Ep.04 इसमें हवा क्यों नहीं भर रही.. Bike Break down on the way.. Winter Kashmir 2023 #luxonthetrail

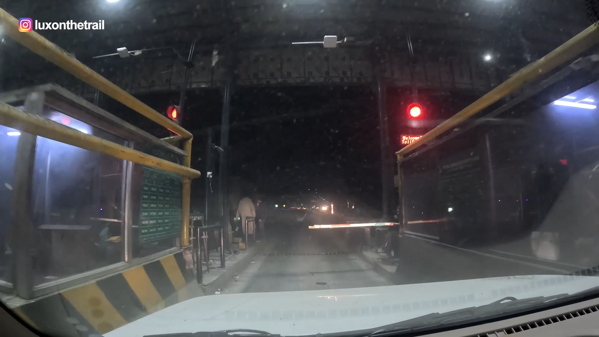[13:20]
नाउ वी आर एंटरिंग इन श्रीनगर और कार जीप के लग रहे हैं यहाँ पे ₹115।